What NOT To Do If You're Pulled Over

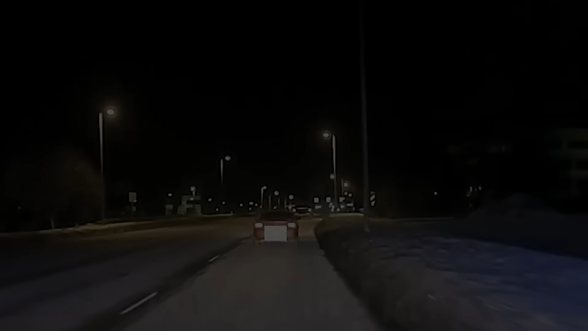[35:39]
In Solon, Ohio, on January 26, 2022,
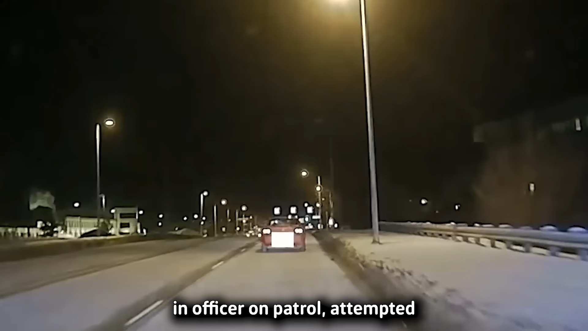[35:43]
an officer on patrol attempted to conduct a traffic stop on a vehicle after the driver made an illegal turn,
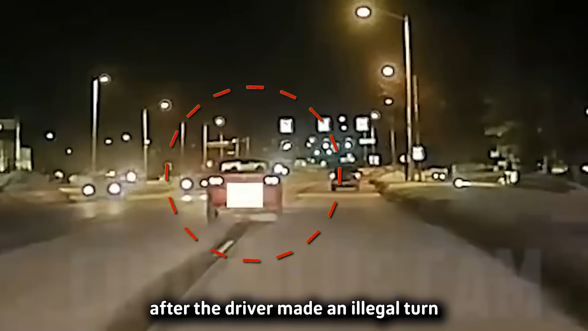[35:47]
and the officers noticed that he was driving without his headlights on.
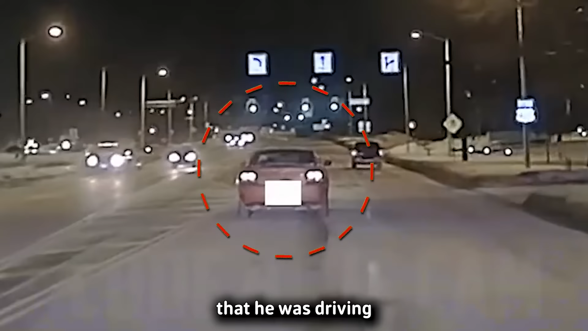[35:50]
The driver obeyed the order to stop.
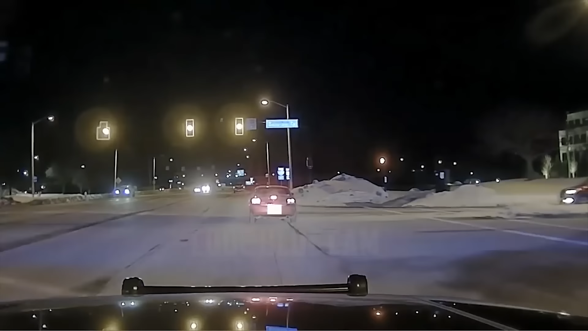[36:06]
Okay. Get back in the car. Can you get back in your car? Get back in your car. Get back in your car. Get back in your car. Sir, get back in your car.
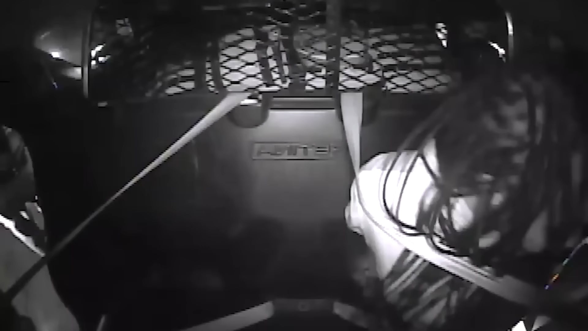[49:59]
Right here. Just so you know, everything in here is recorded, okay?
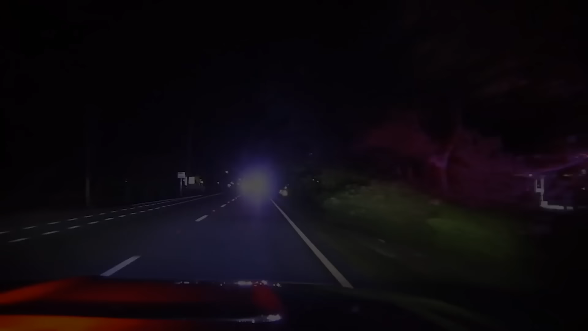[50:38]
We begin in Monroe County, Florida, where officers received a call from a concerned motorist who claimed there was a Cadillac
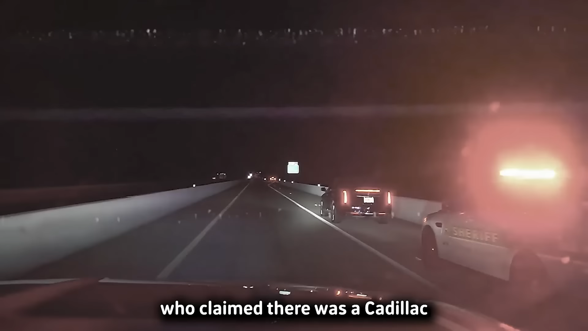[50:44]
CTX driving on the wrong side of the road and had been for several miles.
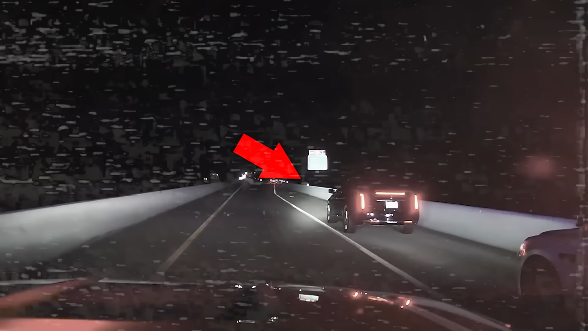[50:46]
When they located the vehicle, the driver attempted to flee,
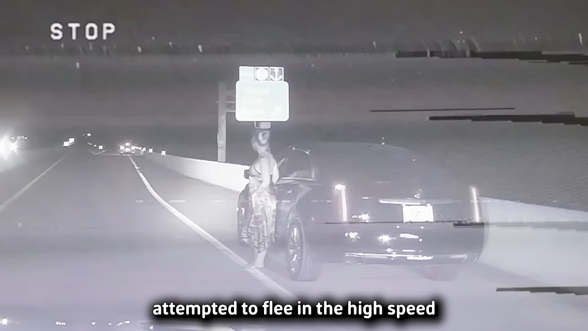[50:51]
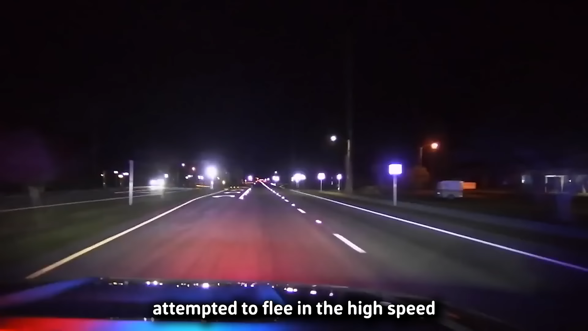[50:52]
and the high-speed chase that ensued made the situation far more dangerous.
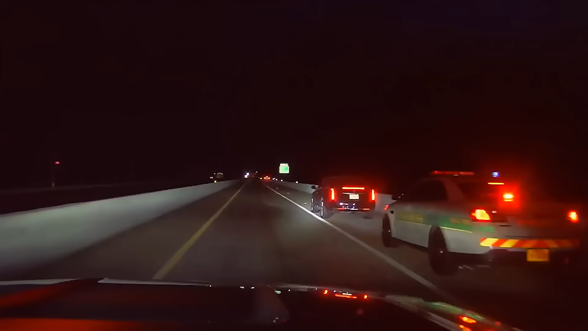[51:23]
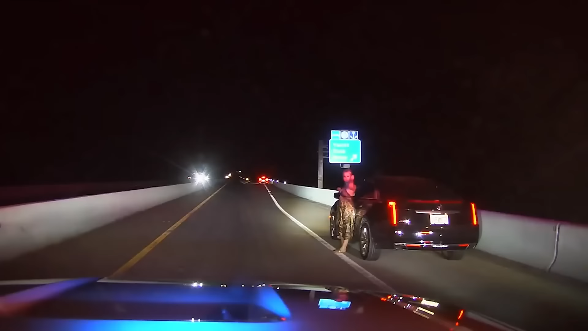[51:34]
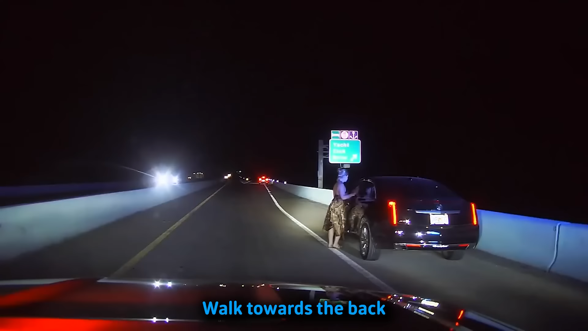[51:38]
When they caught up to her, she was immediately taken into custody under suspicion of DUI.